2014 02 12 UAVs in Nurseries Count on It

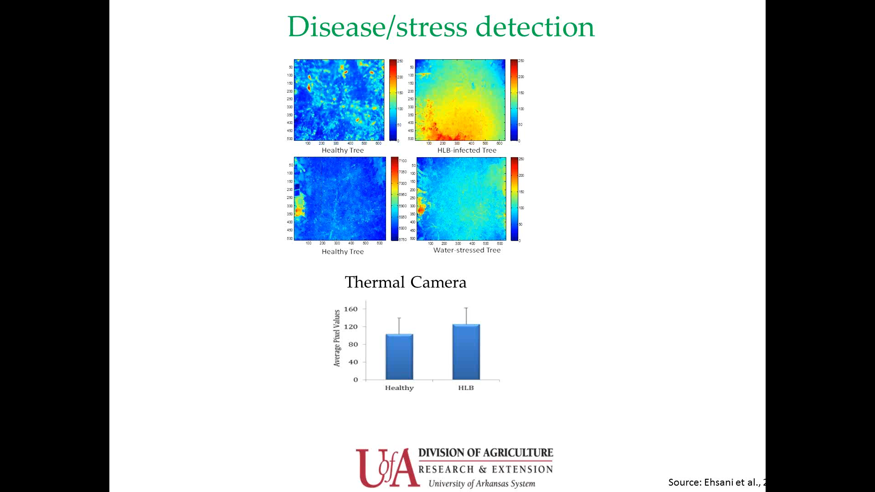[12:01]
Hulong B disease, or citrus greening. And again, they were starting to demonstrate that you can use this approach for disease monitoring. And again, using special spectral sensors,